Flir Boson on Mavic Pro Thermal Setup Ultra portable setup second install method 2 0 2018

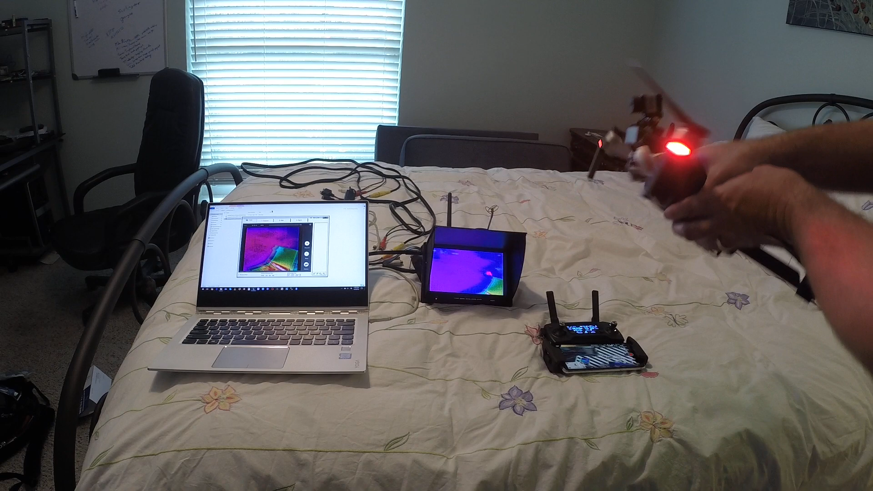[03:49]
Okay, so long story short is this is what I look like in thermal imaging. You can see my skin tones. You can see the body heat radiating off a thermal sensor.
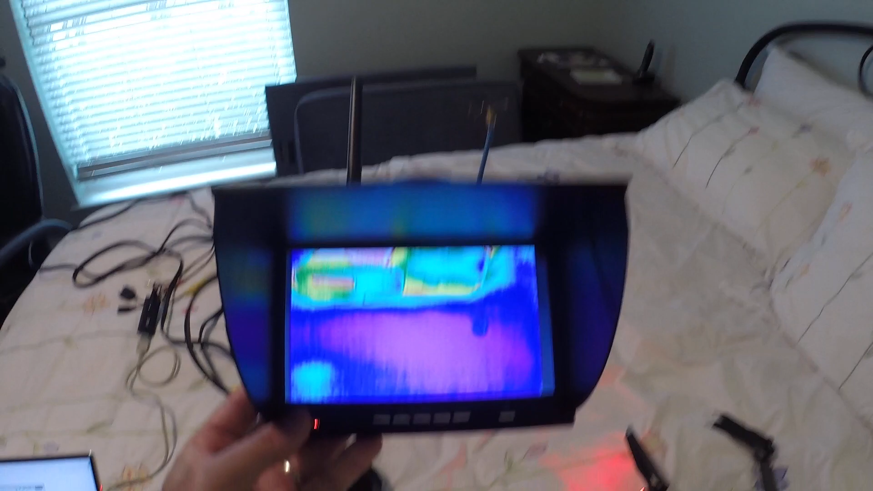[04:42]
And whatever frequency it's pulling in at is what I see it at. So you can see right there. That's what I would fly with if I'm flying in the dark or over farmland or something.
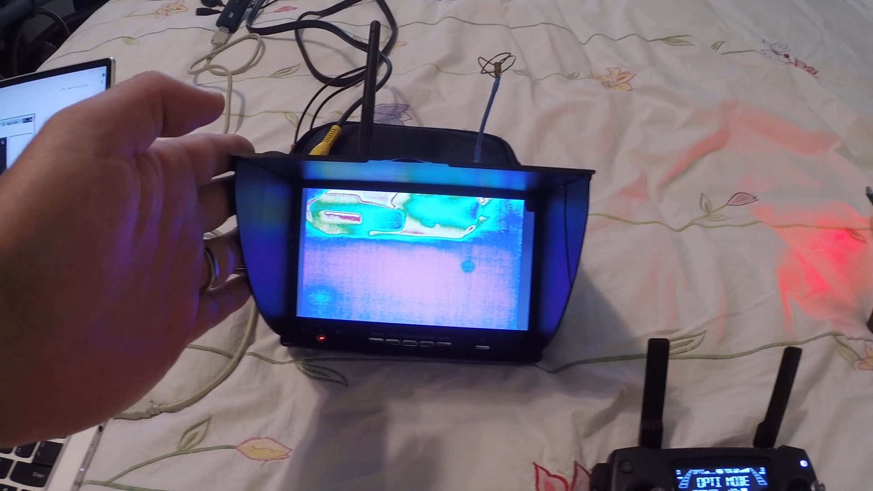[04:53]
I can see the thermal view in real time while watching the video view. So that's video and that's thermal at the same exact time. And that is how that works.
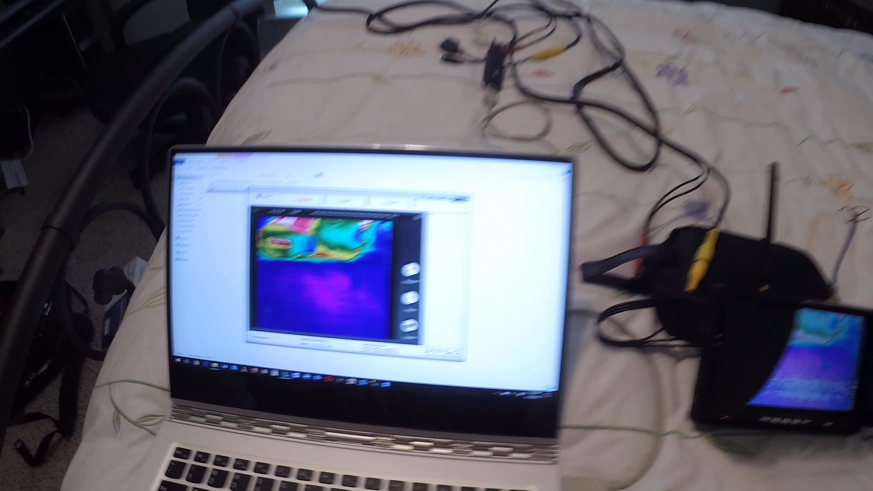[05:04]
Then simultaneously just for fun, you of course can record the thermal on an SD card on the side of the screen.
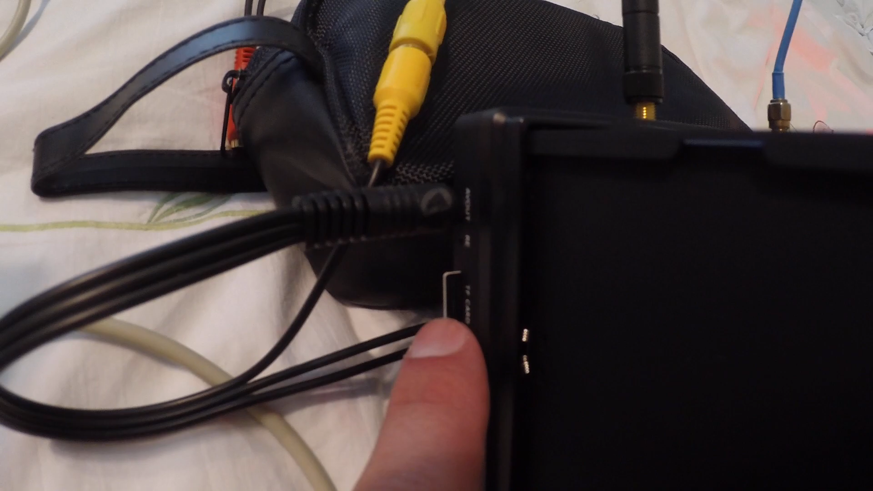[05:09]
You also can broadcast to your laptop which is just an export from that or an import into that. So I'm just using a basic input there.
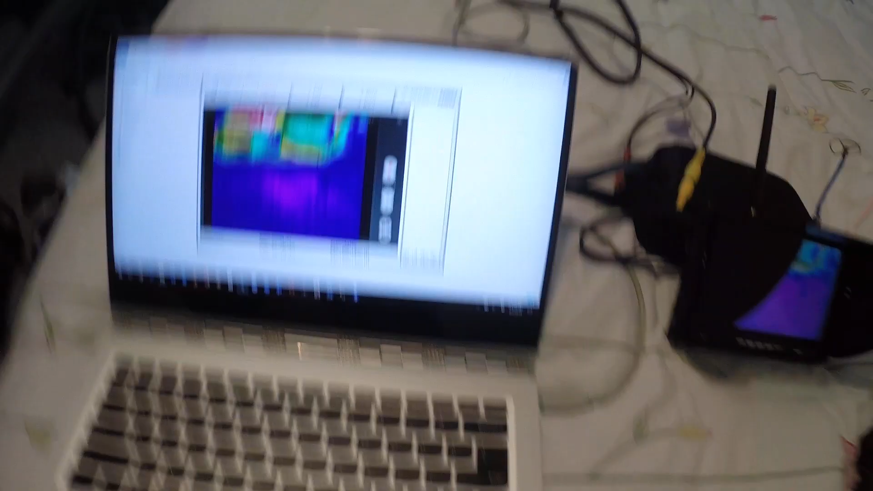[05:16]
Notice this is another capture technique.